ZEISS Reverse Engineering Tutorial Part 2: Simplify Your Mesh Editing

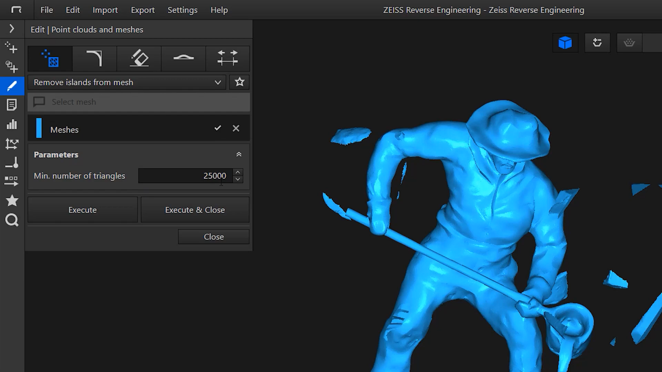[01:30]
If you want to see the mesh structure, select show edges in the toolbar.